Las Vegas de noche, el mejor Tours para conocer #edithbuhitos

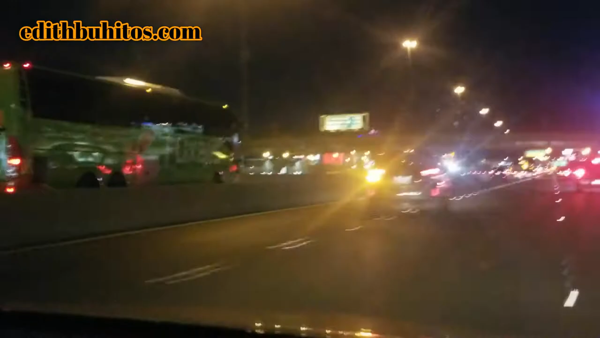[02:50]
comparto mis historias para ustedes, mis queridos buitos. Aquí en el Boulevard de Las Vegas había unos edificios tan bonitos, tan preciosos que parecían castillos.
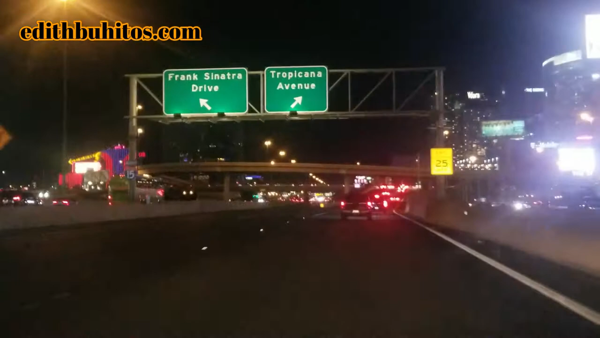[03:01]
Y en la noche había un montón de luces en ellos. Porque llegamos en la noche, buitos. A las 12 de la noche exactamente y con minutos.
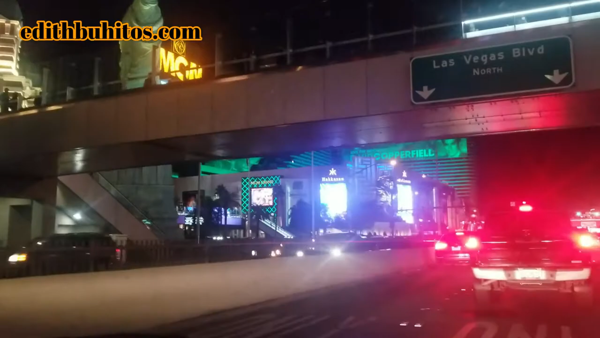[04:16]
Y en realidad, la estatua se veía azul, pero en realidad era café.